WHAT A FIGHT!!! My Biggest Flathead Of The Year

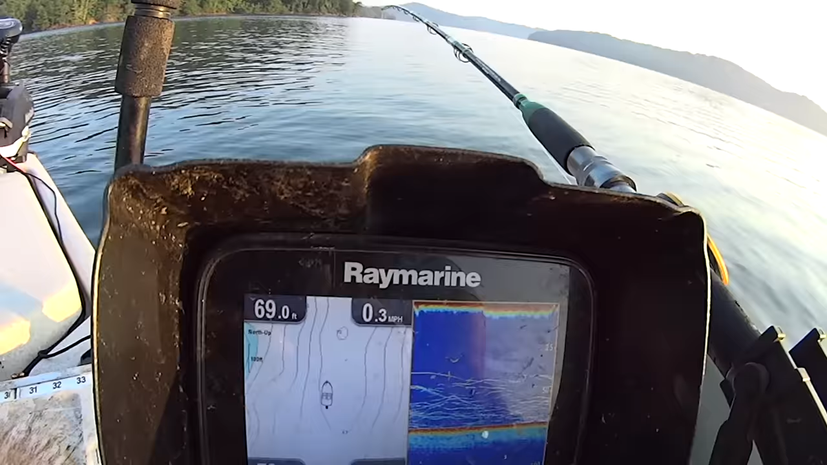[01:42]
On screen: depth 69.0 ft, speed 0.3 mph
four 69 feet and i'm working off into this hole and as i make my way on down river here there's a couple more deeper